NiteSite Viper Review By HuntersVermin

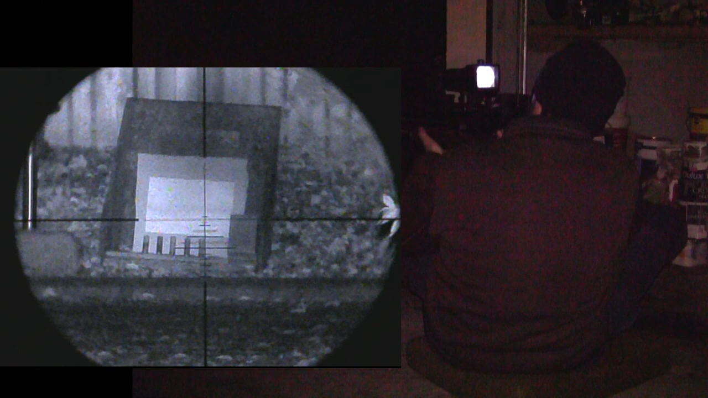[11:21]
never was able to do that with the ebay lead notice something missing yep no rat for some reason the ink mustn't show up in the ir you learn something new every day but i started shooting anyway and as you can see it didn't quite go to plan with cartridges flying everywhere but i seem to be able to hit what i'm aiming at and the picture seems to be quite good it is a wee bit unusual aiming when you're not actually looking through the scope and looking
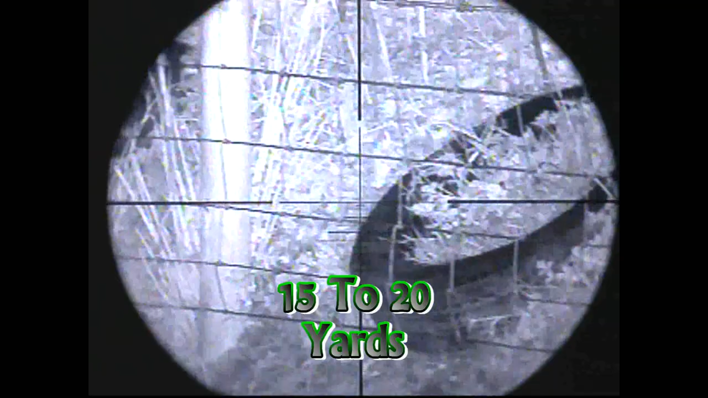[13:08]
this is a clay wall sila at about 20 yards and you can see that the tires dead grass
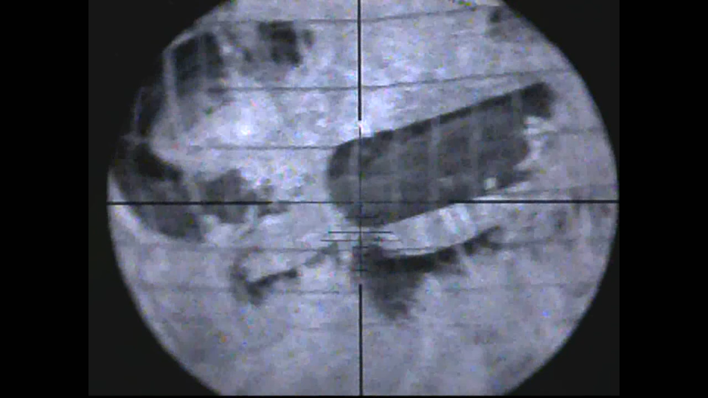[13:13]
and the fence stand out quite well once you get to the end post that's about 29
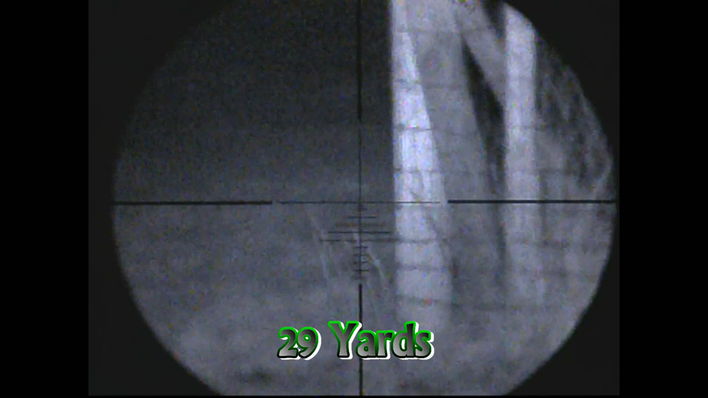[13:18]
yards and i have to change the parallax and the scope but it comes into a nice crisp picture
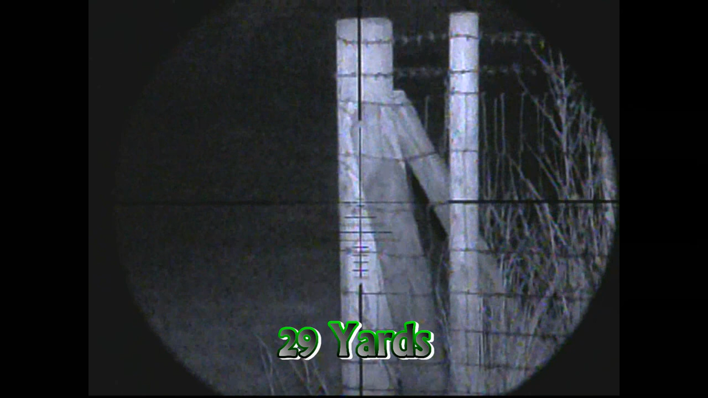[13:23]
so i decided to scan along the bottom of the field this electrical pole is about 95 yards the hedge row behind it is just about visible but there's not a lot of detail in it even the fence
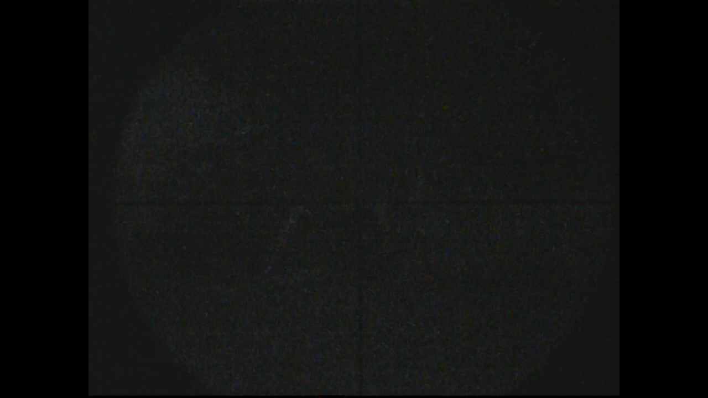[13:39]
posts here and the gap in the hedge are just about visible no more and another electrical
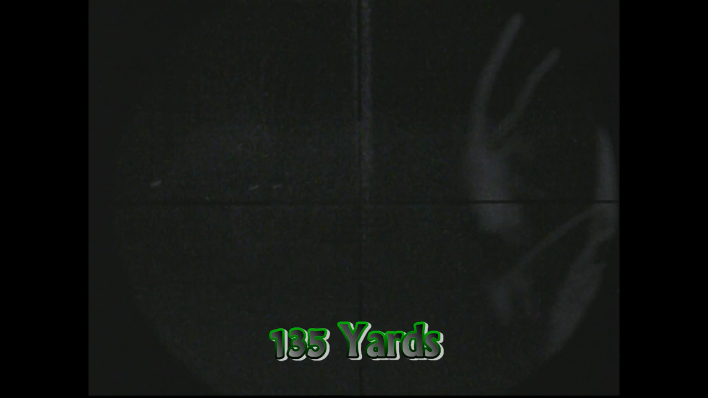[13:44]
pole at 135 yards now there was a few sheep feeding in the field at about 60 to 70 yards away and it's not too bad a picture
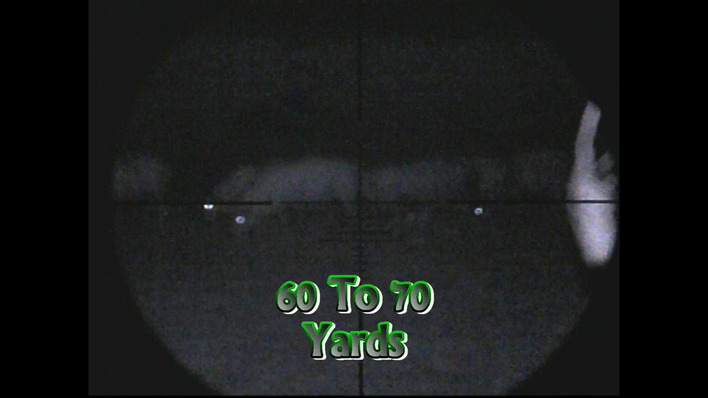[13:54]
even though i tried to adjust it with the side focus for a unit that's really only designed for
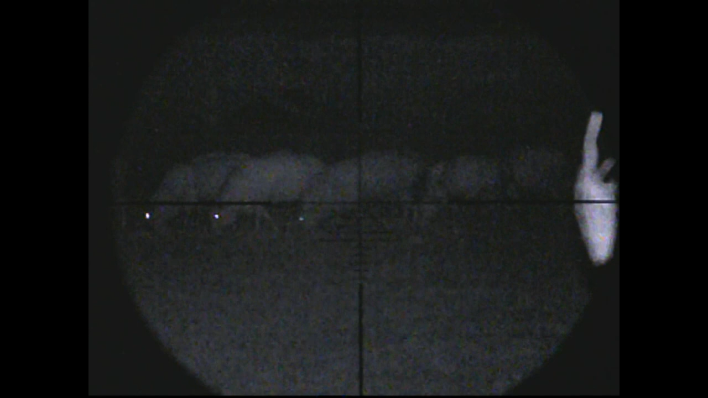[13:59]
identification at a maximum of 100 meters that's not too bad i
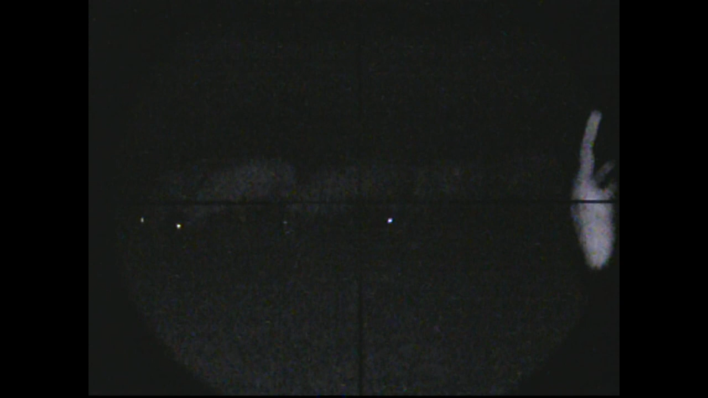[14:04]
adjusted the ir up and down from maximum the minimum but if you really want a lot more
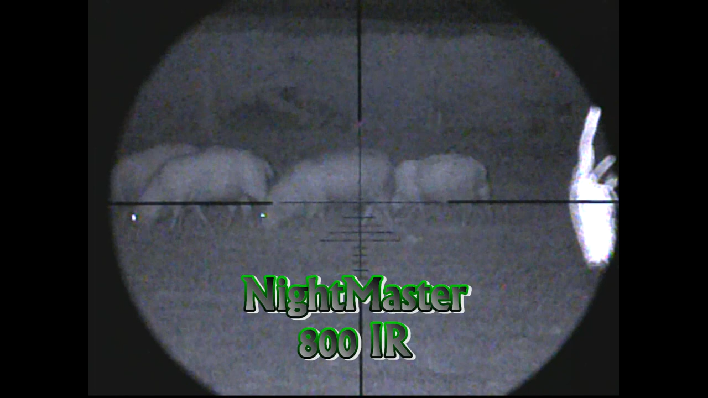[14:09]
light you can try using an external ir illuminator like here i'm
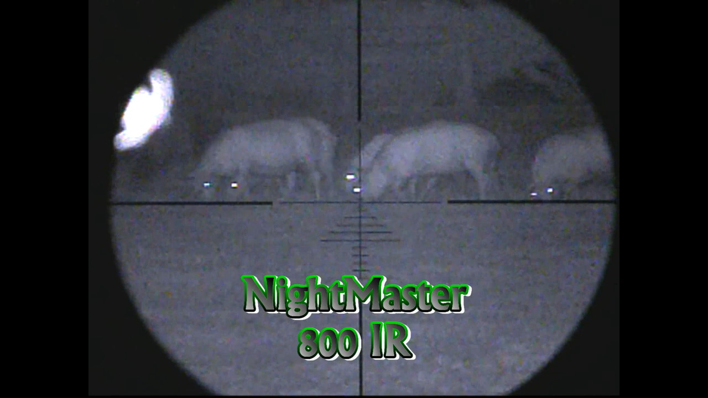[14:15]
using the nightmaster 800 ir and it really does add a lot more light to the
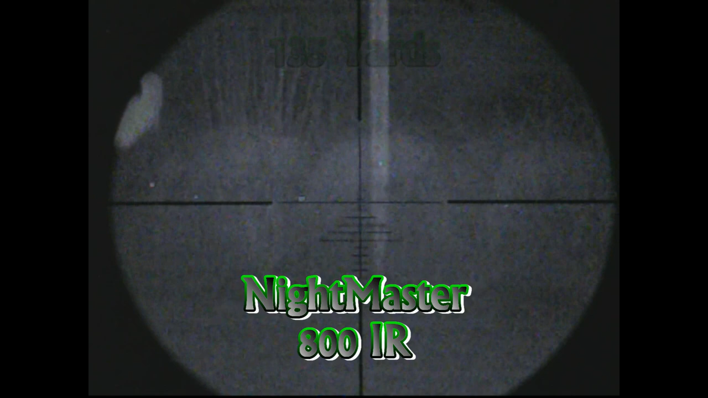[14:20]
subject here the the electric pole at 135 yards the hedgerow itself is a lot more visible and more detail the gap in the hedge and the trees even in the distance at 258 yards now with any digital add-on device the quality of image you'll get drastically depends on the type of scope you're using as different scopes will react to the ir light in different ways even the recorded image you're watching here is nowhere near as good as what you'll actually see
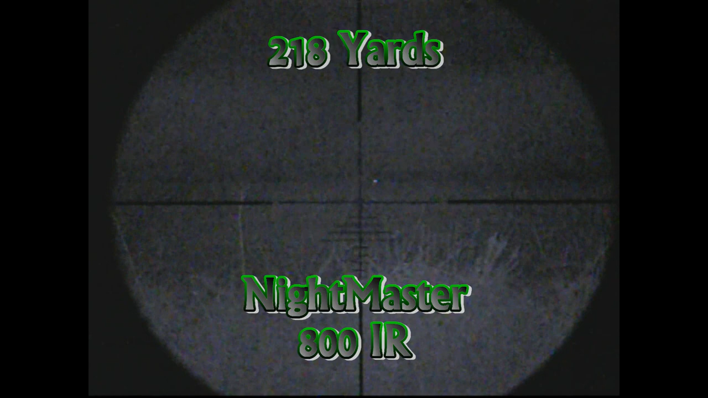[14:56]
in the lcd screen but i was able to pick out a set of eyes about 218 yards away probably not a fox but maybe a rabbit or a hare